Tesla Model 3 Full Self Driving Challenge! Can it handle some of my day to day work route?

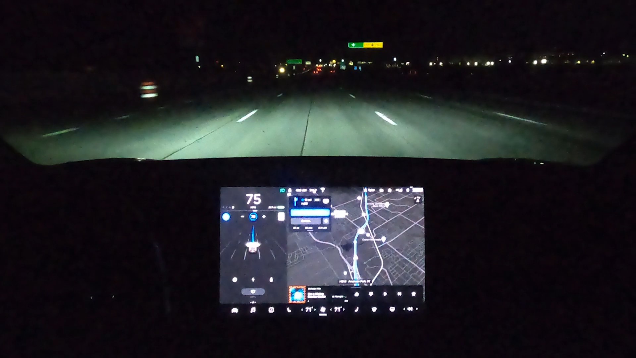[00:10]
all right here's a good spot that I wanted to show you guys this is on my drive to work this is where they're doing a lot of rope construction and so it's always cool to see how it handles through here because I think this is where navigate on autopilot shines as you'll see how well it keeps me in the lanes keeps me away from other cars at certain sections now with that said I can't like blaze through this going 80
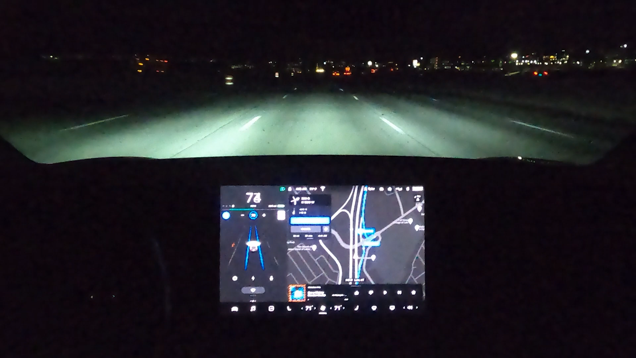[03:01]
right now I don't know if it's internet connectivity oh yeah see it was like wanting me to get off the exit for some reason that used to be designed a little bit different it doesn't really know this freeway yet and as you can see the the map even showed me off the freeway and so maybe that's why I wanted to be the lane change early I'm glad that I moved over because I wouldn't have wanted to get off that exit right there so still a little quirky and how the map works and how you navigate with that said though I mean it's I'm doing it on not only beta software but during construction
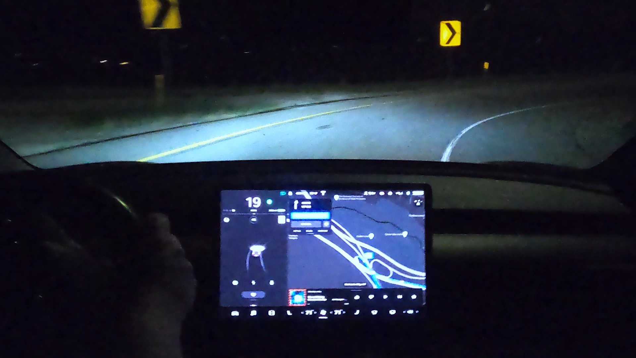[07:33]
the takeover um as you can see this is a really really sharp turn and in a lane that ends up merging back over and I don't think navigate on autopilot likes how this setup is and uh just parts where they're still improving how it's gonna handle more complicated exits like this one in the future um since it's in beta it's always good to try and use it each time because anytime it kicks you out like that the data gets sent to tesla I think I've spoke about that in other videos before but that's how they improve the navigate on autopilot and so I wanted to show you guys that and show you just